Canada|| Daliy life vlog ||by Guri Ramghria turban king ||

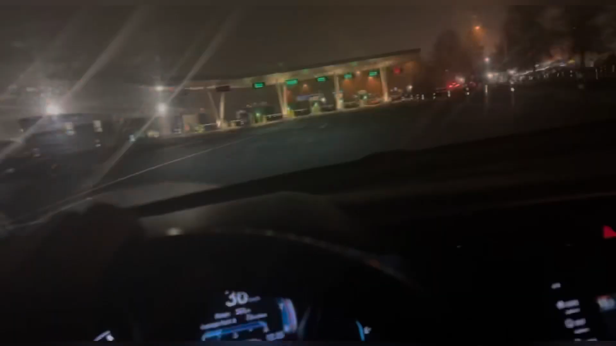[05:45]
टूल प्लाजा कह लिए आपसे पार्किंग टिकट है जी।
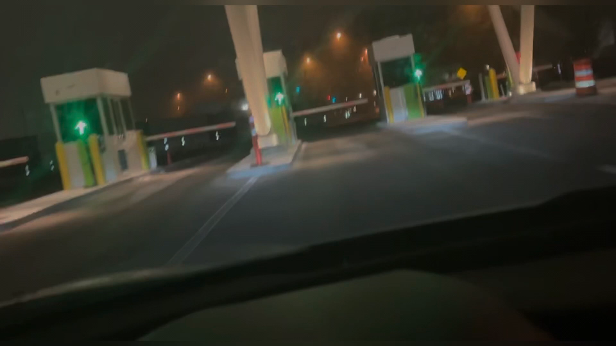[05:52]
इतने जरा सवेरे टोकन लिता से, टोकन जमा करवाना है जी हाँ मशीन चो।
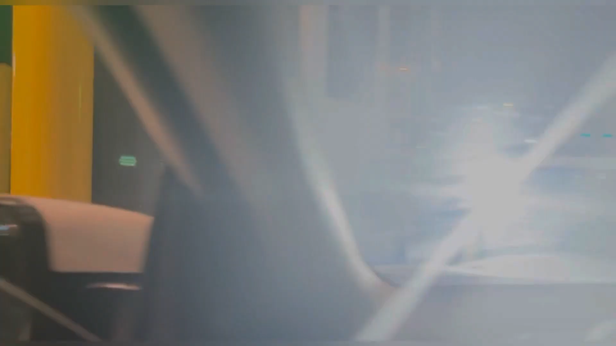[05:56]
देखो फिर उन्हें फोटो खिंच ली, सो आप इतने टोकन पावे।
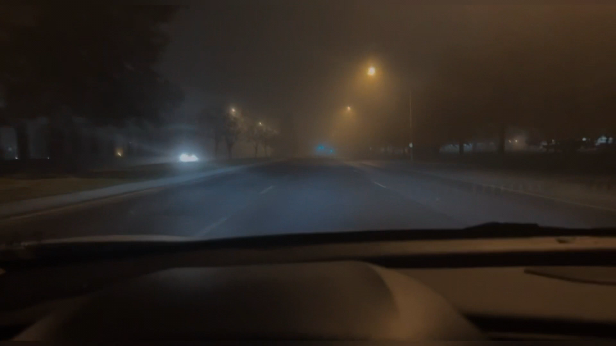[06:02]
तुम देख सकते हैं जिदा कि पूरी धुंद, जिन कोहरा कह दें आप इंडिया, बिल्कुल इंडिया वाग कोहरा जमया पे जी। इतने भी विजिबिलिटी बिल्कुल ही थोड़ी हुई पी है, जिनों अद्धा किलो तुम देख सकते हैं जी।
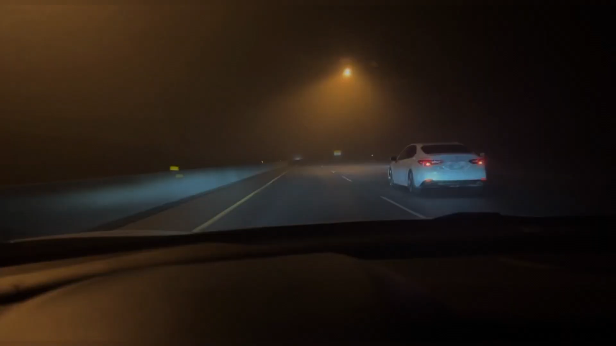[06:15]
विजिबिलिटी बहुत ज़्यादा लो हुई पी आ, कुछ नहीं दिख रहा।
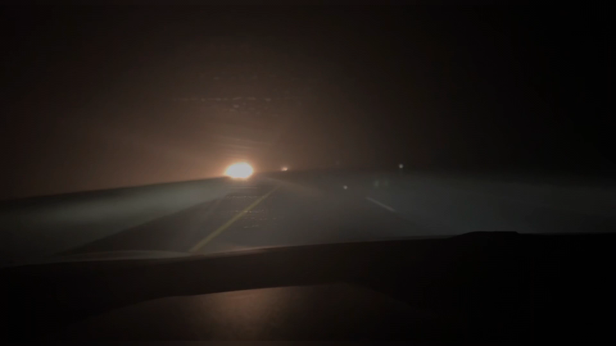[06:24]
सो ड्राइव सेफ बी सेफ, ये बहुत मुश्किल हो रहा है जी। कहिंदे ते है ने टोरोंटो वाले भी सरी वैनकूवर तो स्नो नहीं पैंदी, साढ़े स्नो वध पैंदी आ।
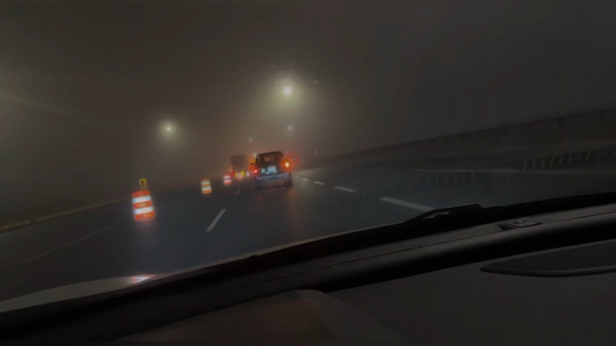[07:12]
जी तुहानूं दिखदा होवे मे बी थोड़ा अगे जाके दिख सकता है। तुसीं देख सकते हैं जी एलेक्स ब्रिज के उत्ते चल रही है, बट दिसना बंद होया पिया एलेक्स ब्रिज।